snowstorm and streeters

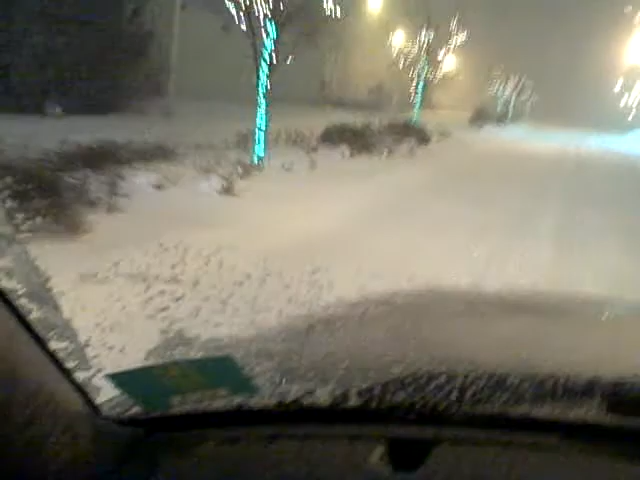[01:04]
Let's see if anybody's at Streeters. 8, 12 p.m. Saturday night in a blizzard.